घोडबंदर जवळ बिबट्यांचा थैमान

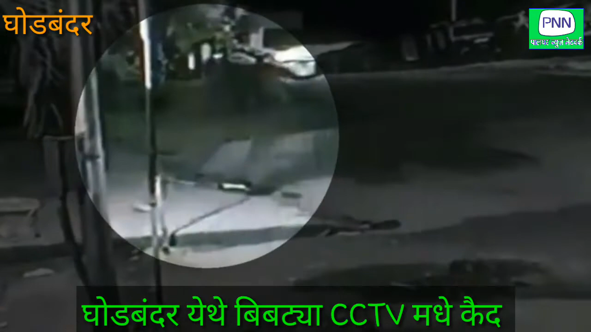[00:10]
या बिबट्याचा नुकताच एक व्हिडिओ सोशल मीडियावर व्हायरल झालेला आहे. संजय गांधी राष्ट्रीय उद्यानाच्या सीमेजवळ घोडबंदर गाव असल्याने ते बिबट्यांचा वावर असल्याने अनेकदा हे बिबटे समोर आले आहे.
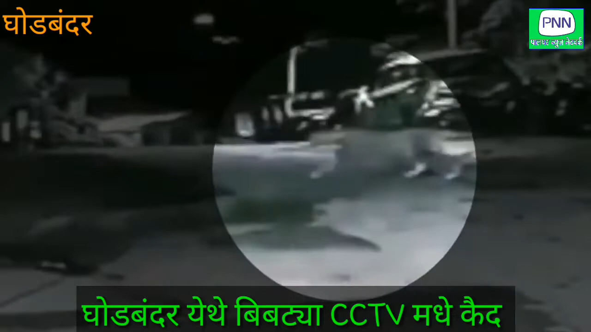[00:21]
काही दिवसांपासून बछड्यांसह बिबट्यांची संख्या वाढल्याने गावात त्यांचा वावरही वाढल्याचे ठिकठिकाणी दिसत आहे आणि तसेच CCTV कॅमेऱ्यात कैद देखील झालेले.